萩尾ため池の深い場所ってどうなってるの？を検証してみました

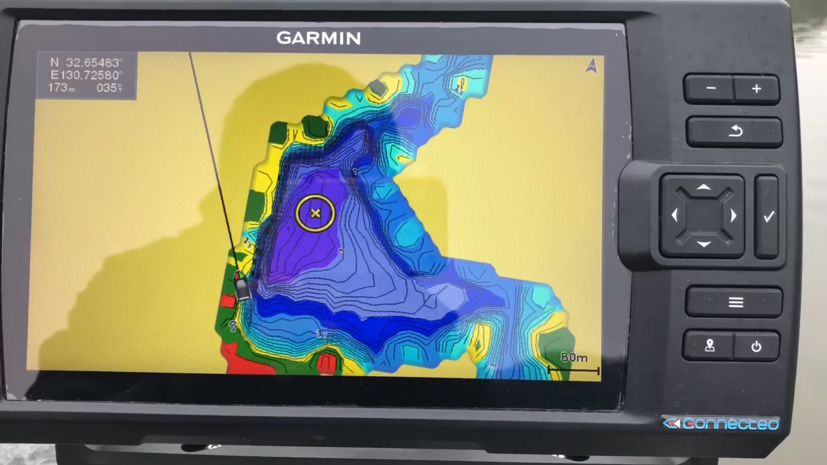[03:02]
萩尾ため池はこういう風になっておりますこれガーミンの魚端の クイックドローコンターズでしたっけという機能を使って 自分で作成した萩尾ため池のマップ等身線なんですけれども これを元にすると今ちょうど バツがついていると思うんですけれどもここが 一番深いところという風になっておりましてここで大体7.
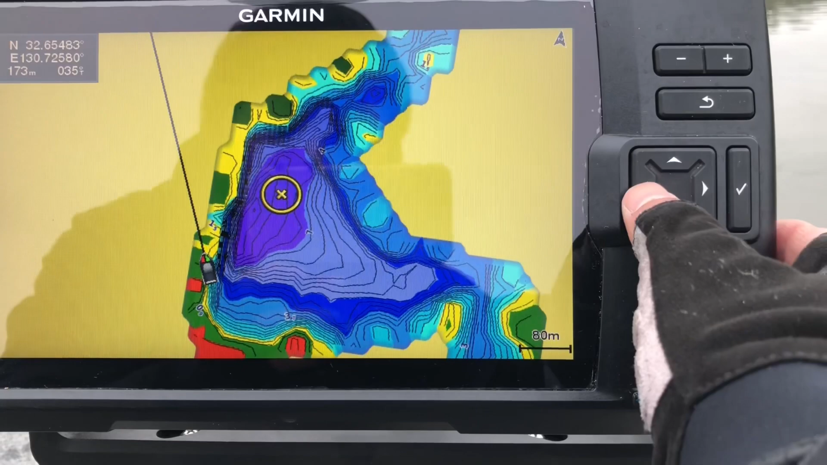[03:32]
6メーター先ほど申し上げた通り あのあたりが一番深い7.
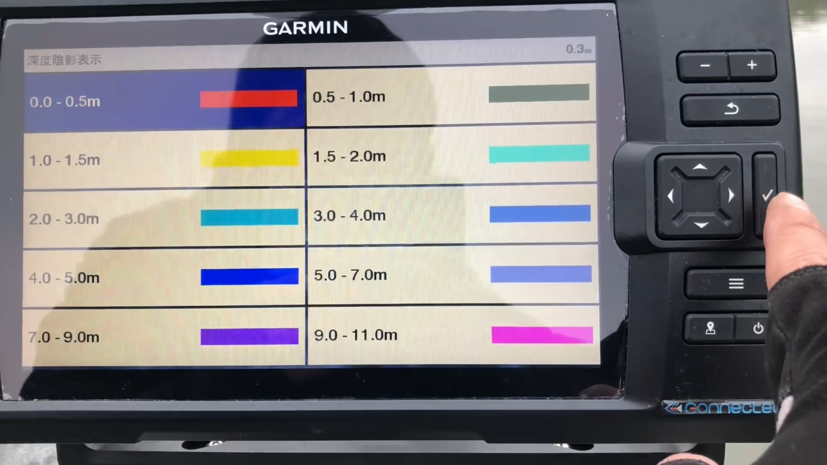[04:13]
こういう風に 深さを色分けしておりましてこういう風にだんだん深くなっていって
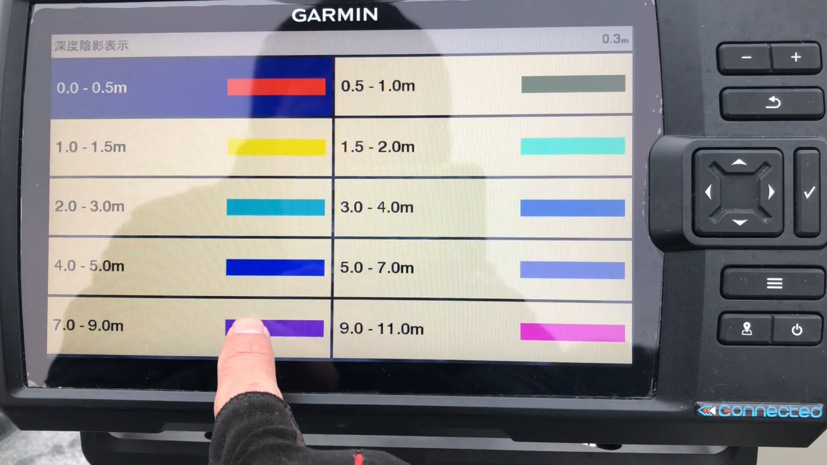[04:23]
7メートルはこの紫色で 表示されるようになっています
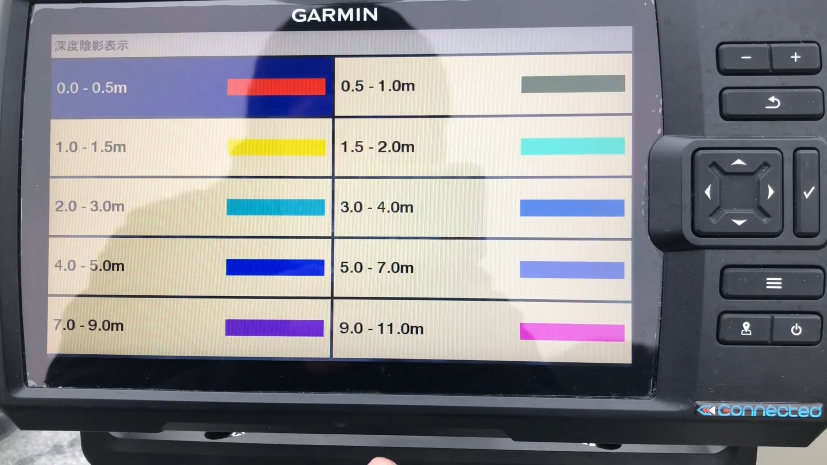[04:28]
7メートルより深いと このピンク色になるんですけれども多分
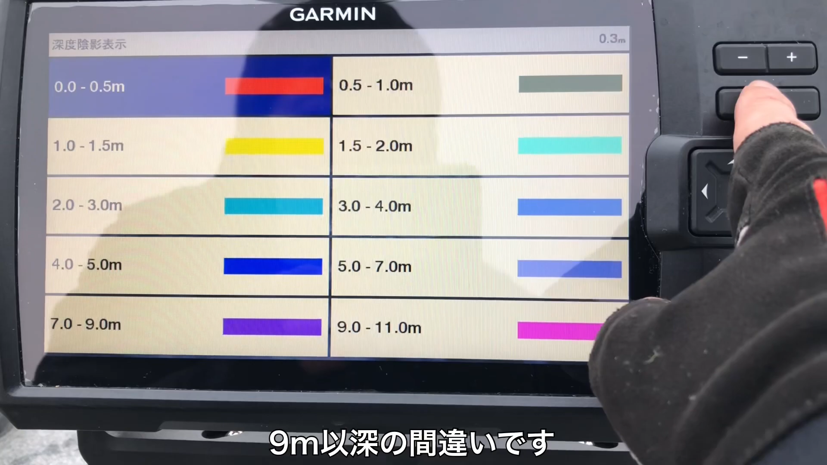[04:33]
ファギオは この色はないんじゃないかな大体このあたりが この一帯ですねこれが
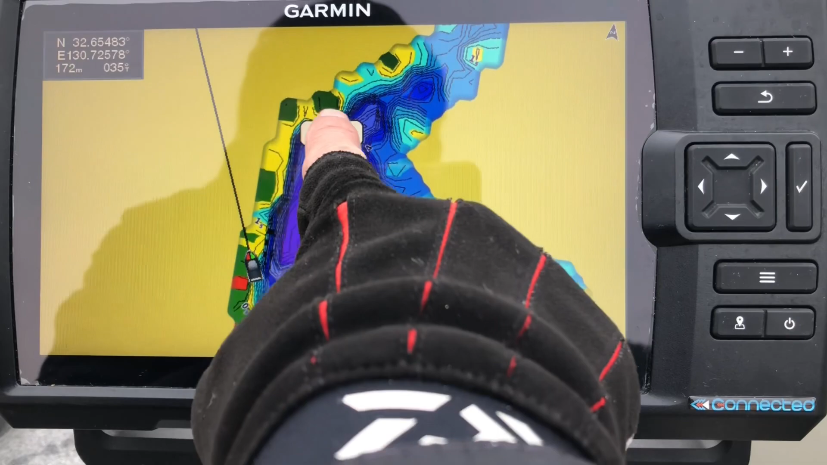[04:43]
7メーター付近となっておりまして
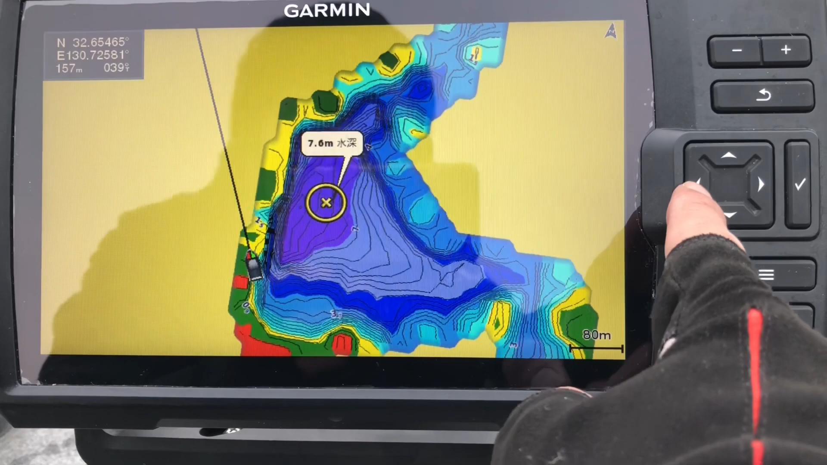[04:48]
一番深くて 8メーター
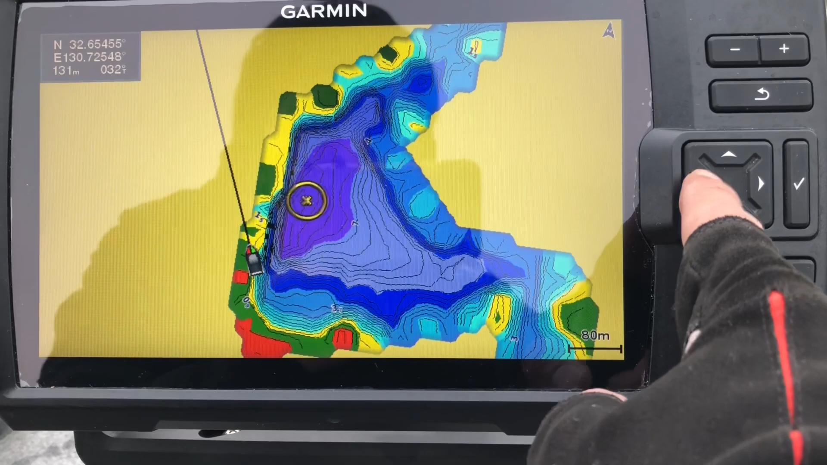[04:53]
ちょうどあのあたりが 8.2メーターらしいですね
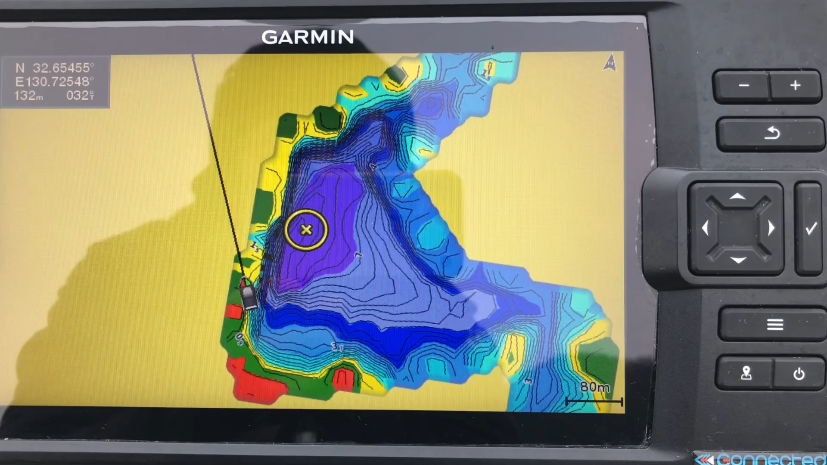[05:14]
ということでまずおかっぱりから 一番深いところを狙いたいという時はここからアプローチしてみても いいんじゃないかなと思いますじゃあ
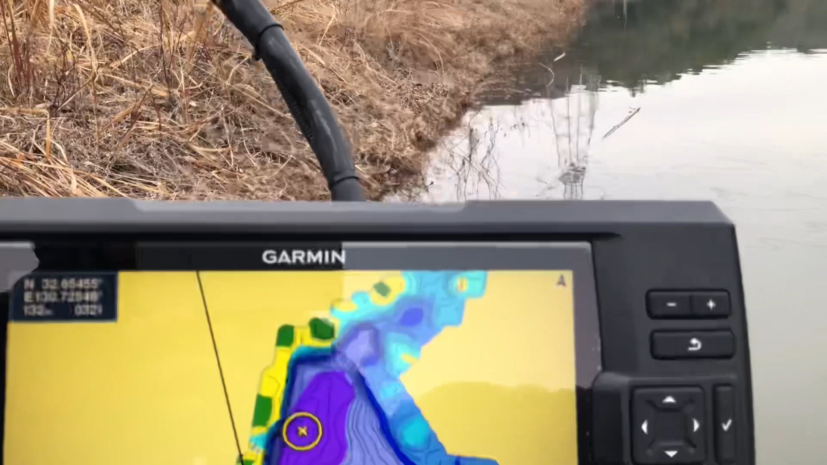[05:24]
実際ここが どういう風になっているかというのを実際にその深い場所に
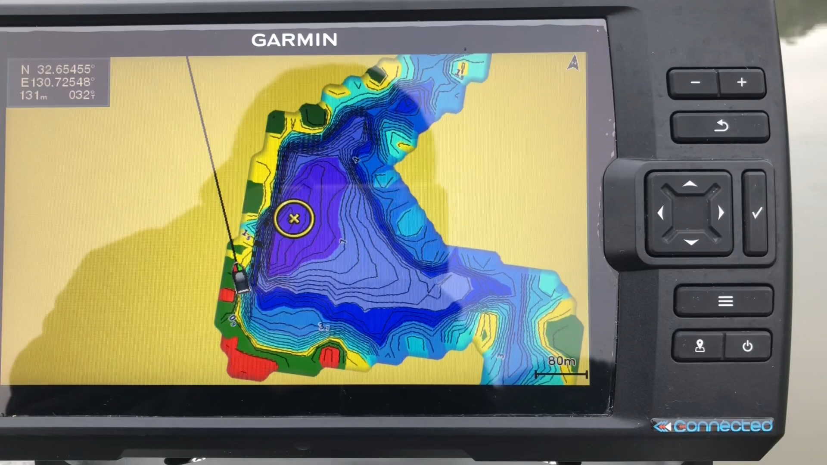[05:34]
今から移動して 検証してみたいと思いますちなみに この地図の見方なんですけれどもこちらが北ですね
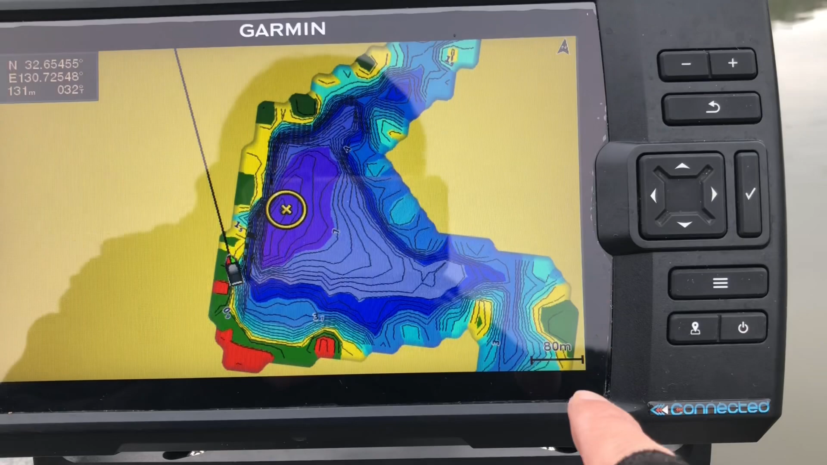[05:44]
こっちが南になりましてこちら側に行くと北ワンドこちら側に行くと インレットとなっておりますただインレットは
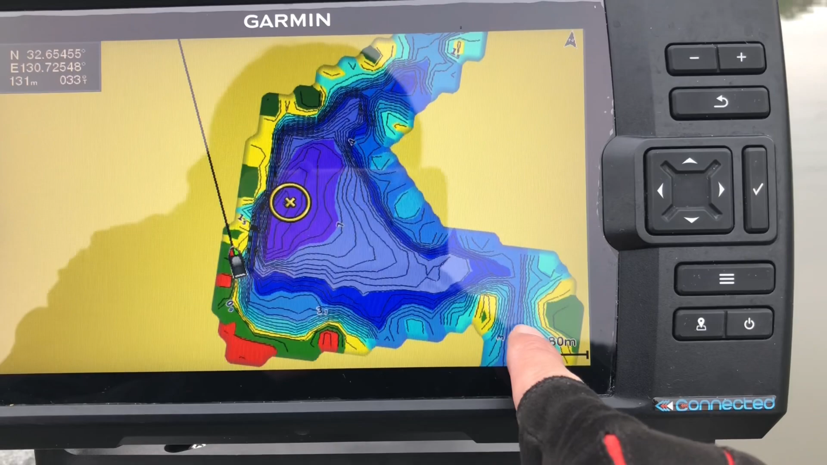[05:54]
そこまで深くないので今回はちょっとおかっぱりから ここら辺も狙えるので
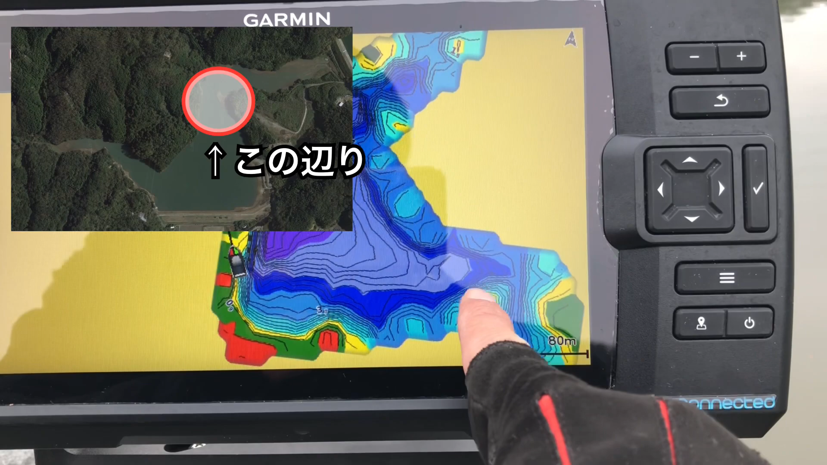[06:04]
ここら辺にもちょっと 行ってみようかなと思いますじゃあさっそく向かってみましょう